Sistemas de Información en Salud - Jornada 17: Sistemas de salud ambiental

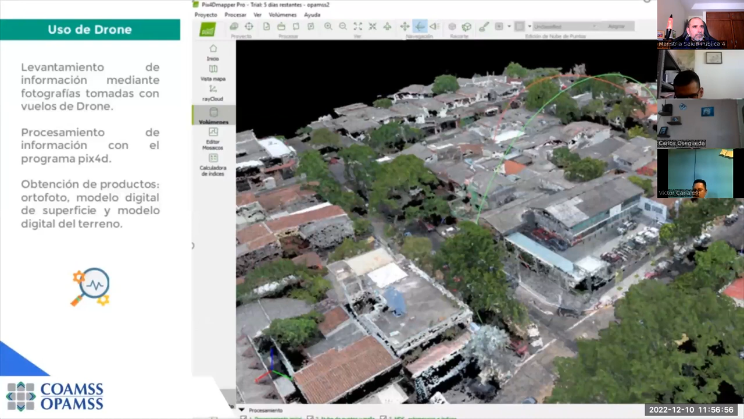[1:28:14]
Con estas plataformas, pues lo que se realiza es la toma de fotografías con drones, uso de plataformas de descarga libre de imágenes satélite para el estudio de zonas específicas, procesamiento de información,
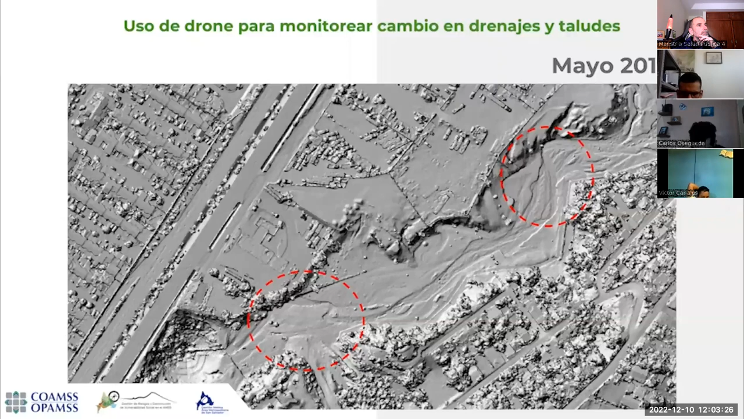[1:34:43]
por ejemplo, en este caso los ríos se van moviendo año con año, y también se ha trabajado en cuanto a inundaciones.